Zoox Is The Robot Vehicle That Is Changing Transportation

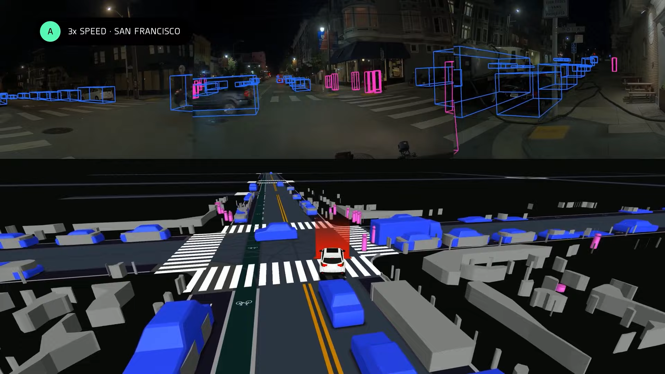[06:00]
The seeing-around-corners capability with LiDAR helps the car anticipate what's coming even on blind curves or intersections, making for a safer ride.